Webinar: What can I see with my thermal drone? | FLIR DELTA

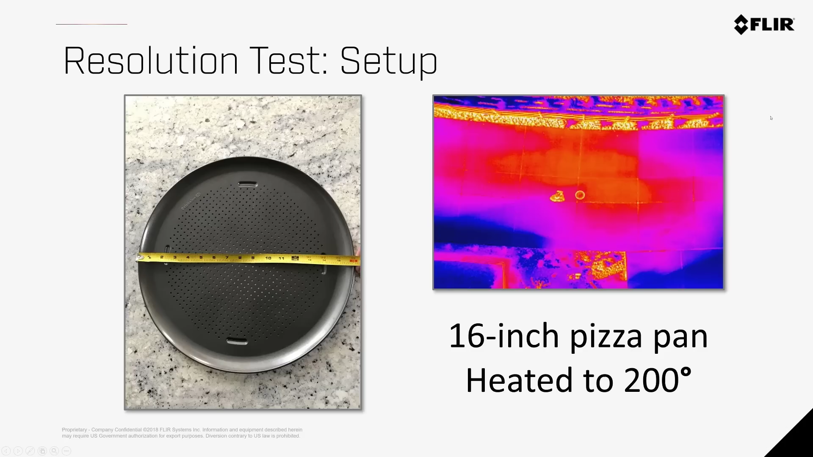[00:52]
The subject of this test is a 16 inch pizza pan which is heated up to make it easy to identify. This is slightly smaller than a person, but as you think of the subject that you'd like to assess or locate, this can be used as a guide.
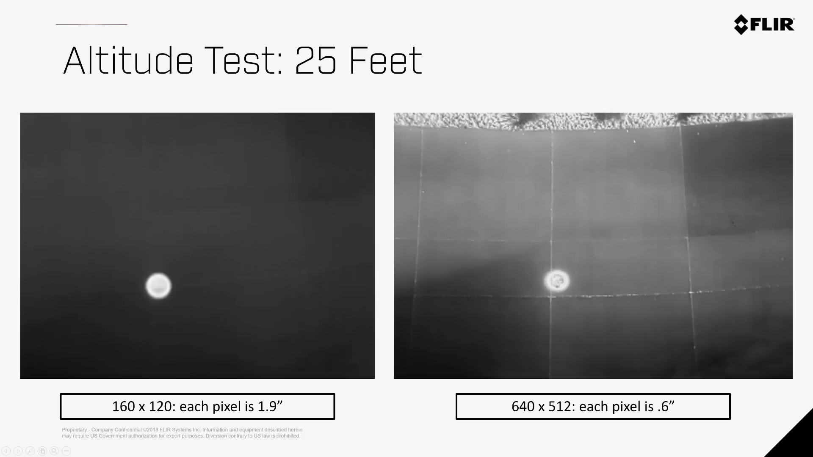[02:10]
At 25 feet AGL, the pizza pan is very noticeable in both inches, and you can also notice the cracks on the pavement with the 640 x 512 camera. As we move higher, the space on the ground each pixel represents increases.
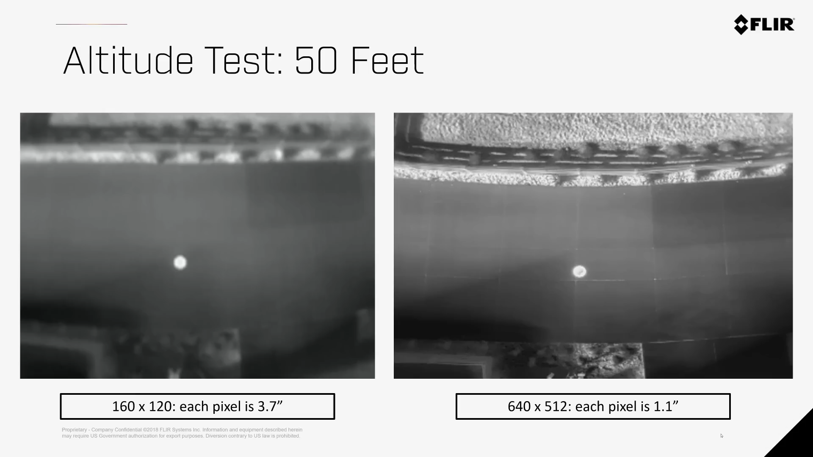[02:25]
At this altitude, we're still able to get good identification with both cameras. At 75 feet, the 160 x 120 camera starts to blur the target, and although it's still visible, this is already too high to get reliable measurement and detection of a 16 inch subject.
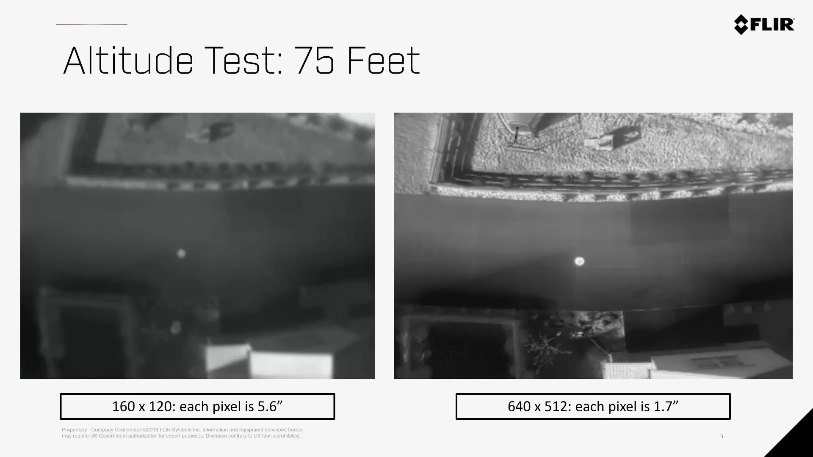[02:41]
The 640 x 512 camera still has no problem, and even the cracks on the pavement are still visible.
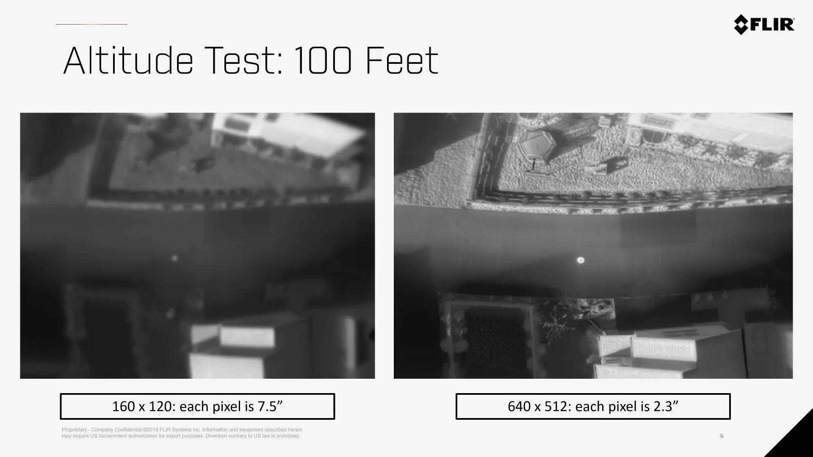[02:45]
As we move higher, you'll start seeing even more variation between the clarity in the two images.
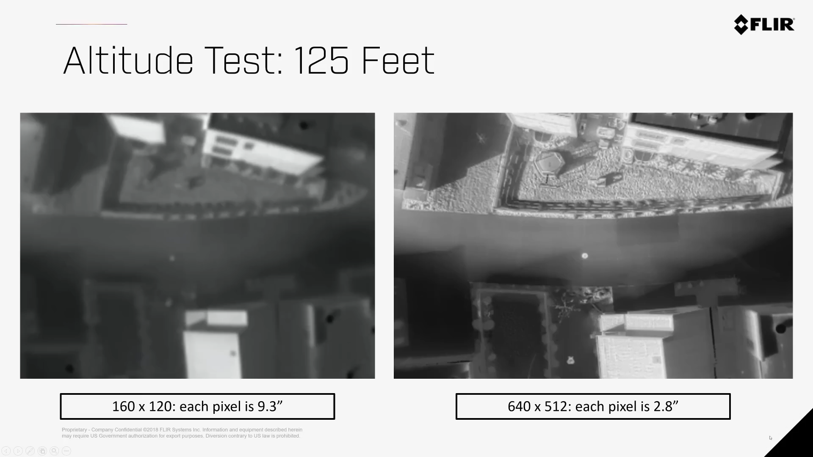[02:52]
At 150 feet, this exceeds the maximum altitude with this particular field
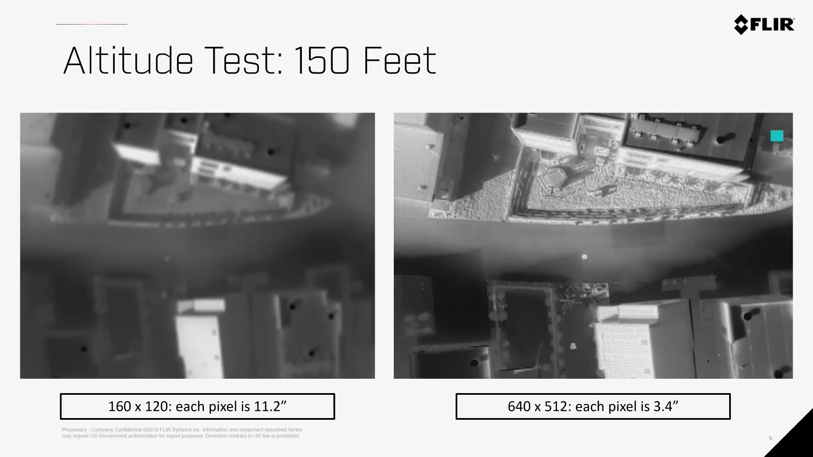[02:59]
of view of the Zenmuse XT that you'd want to fly to reliably measure and detect an object the same size as the target here. You can see just below the target what a person looks like at this altitude.